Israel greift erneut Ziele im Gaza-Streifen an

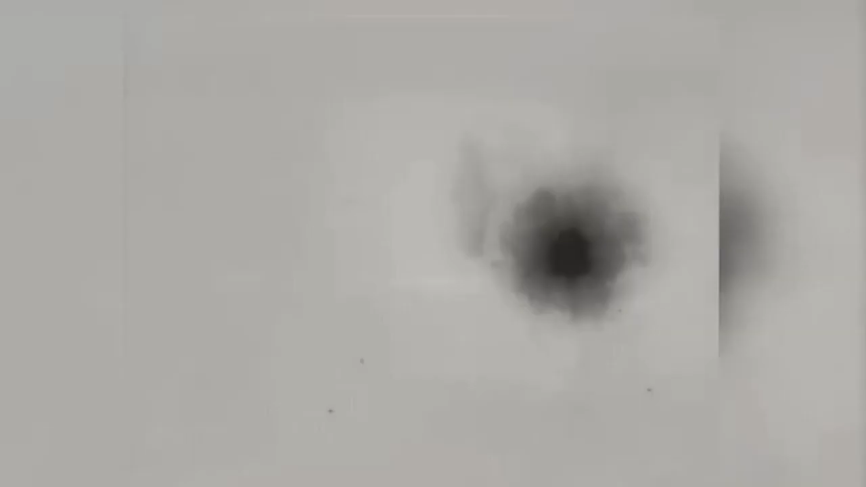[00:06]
Nach Angaben des israelischen Militärs richtete sich der Beschuss gegen
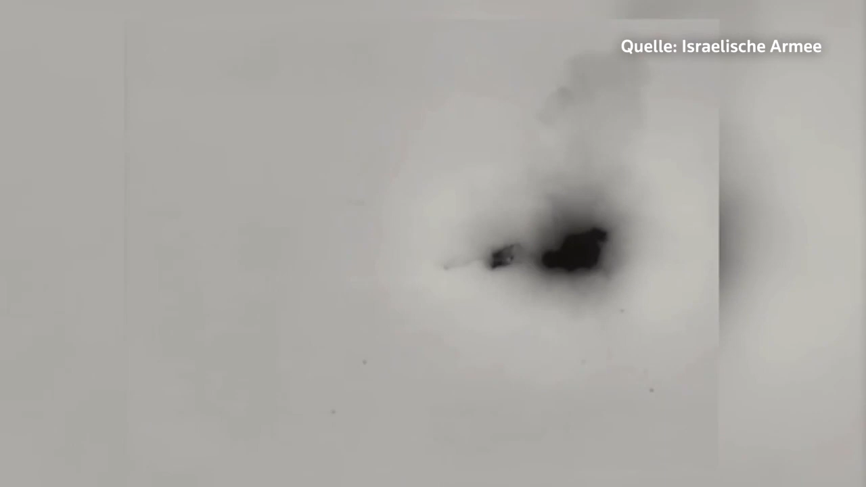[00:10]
Raketen- und Waffenproduktionsstätten
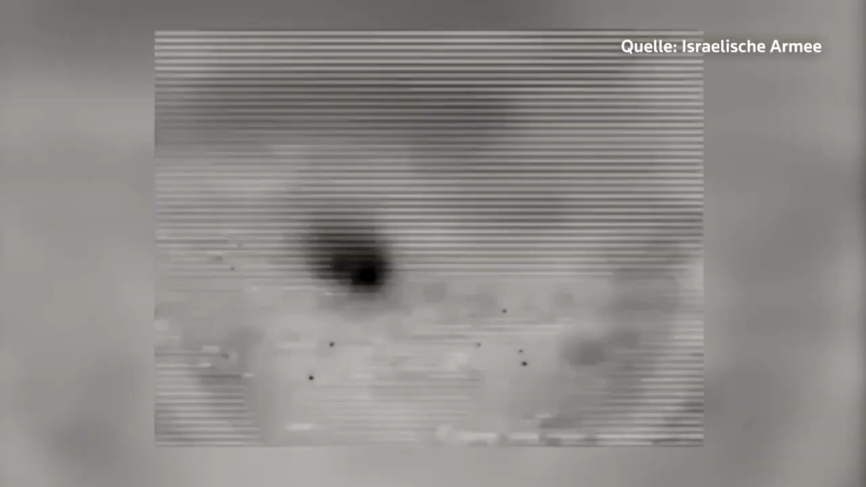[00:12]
der
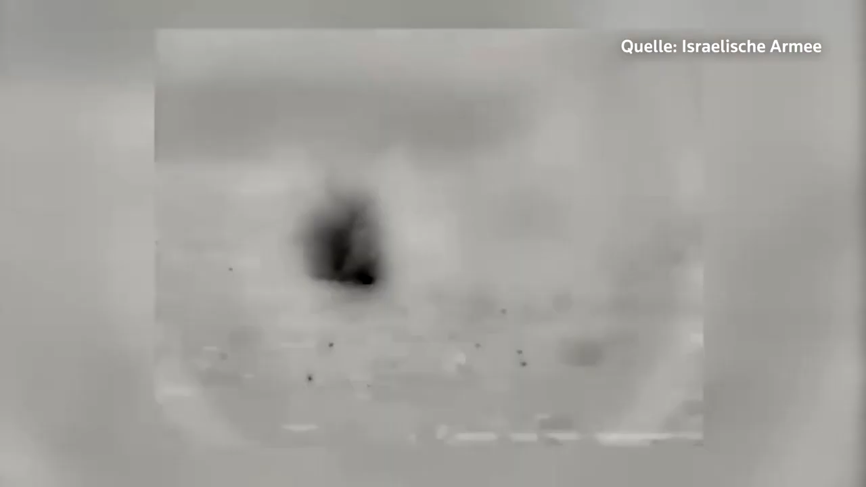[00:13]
radikal-islamischen Hamas als Reaktion auf eine
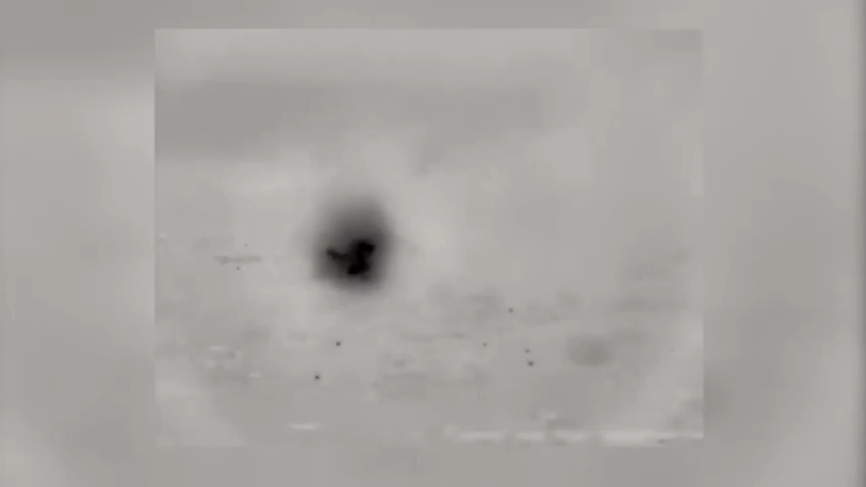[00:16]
aus